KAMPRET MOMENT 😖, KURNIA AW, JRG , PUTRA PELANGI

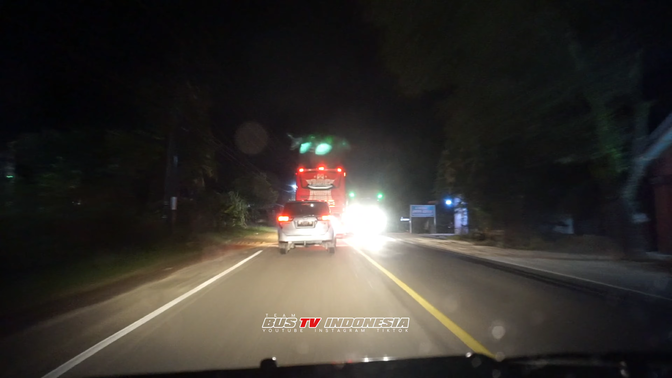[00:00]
Ini ada JRG apa nih? JRG non-stop ya?
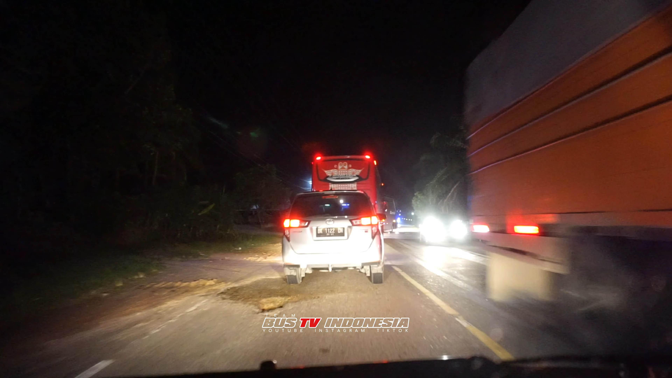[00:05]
Di depannya ada Kurnia Awi lagi.
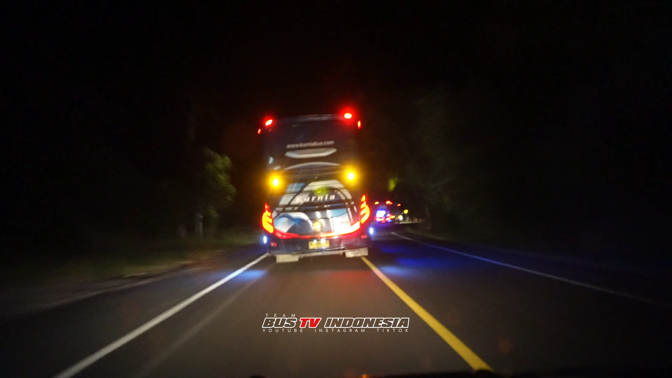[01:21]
AW-02 Jergi udah lari itu. Nampaknya AW gak main, dilepas begitu saja.
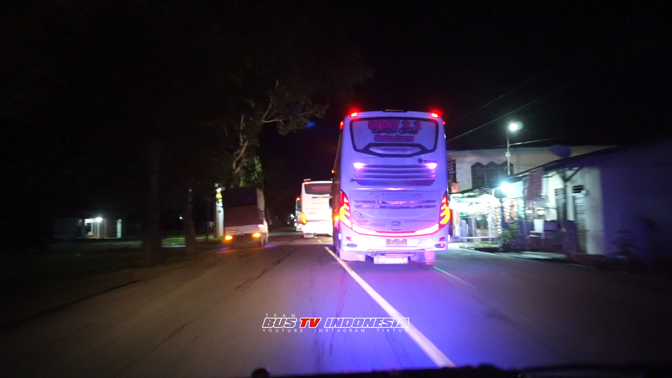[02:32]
Ada 2 Putra Pelangi dan 1 Anugrah 1836. Ini bis dari
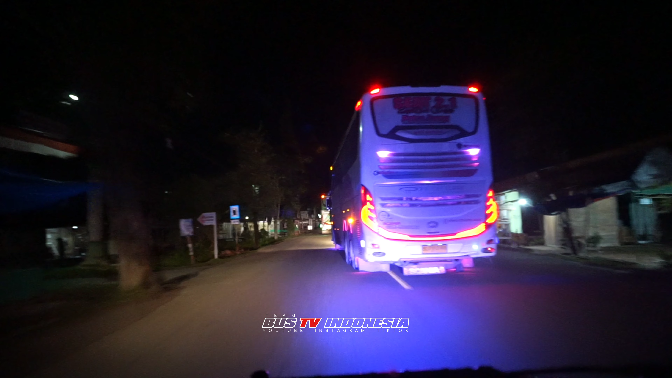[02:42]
Aceh tujuan ke Medan untuk subuh hari ini jam 3.51 menit udah. Masih belum kelihatan kita.
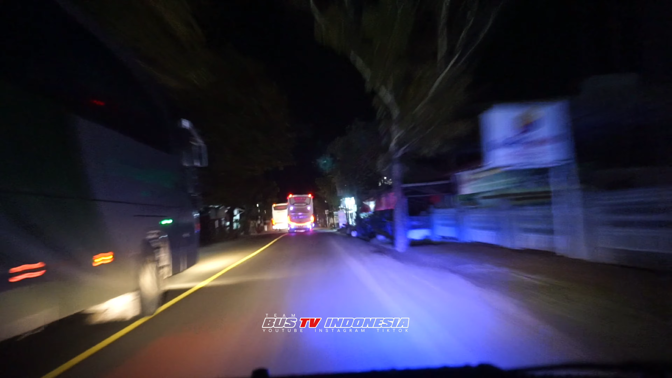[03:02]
Jam-jam segini itu jam-jam rawan, banyak truk-truk cabai juga banyak jam-jam segini. Jadi ini kita lihat dulu gimana permainan dari 2 Putra Pelangi ini. Di depan ini sebenarnya tadi ada Pemto, mudah-mudahan Pemto tadi berhenti, jadi bisa jumpa juga sama Pemto.
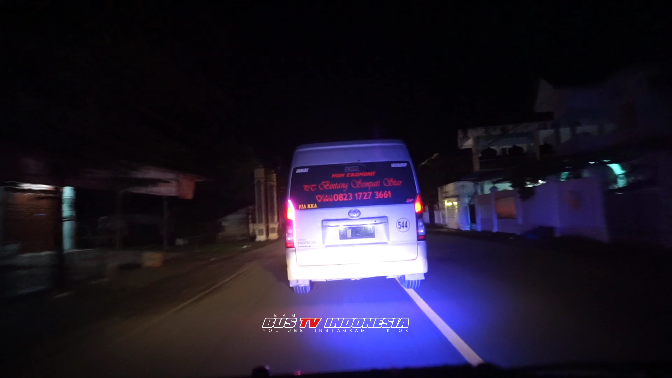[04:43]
Terlalu lama nih. Kalau nggak gua overtake balik nih.
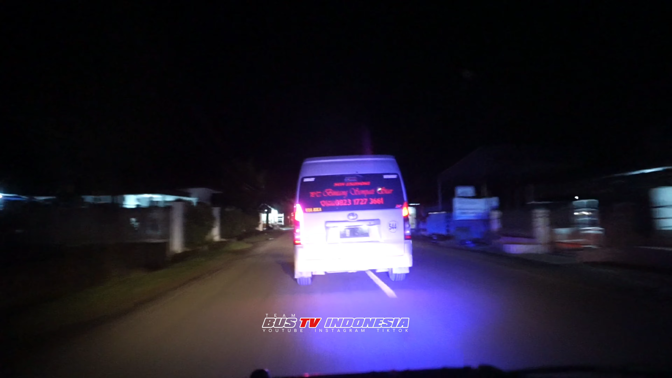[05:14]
Non-stop sama Putra Pelangi, ketutup kita, Omin.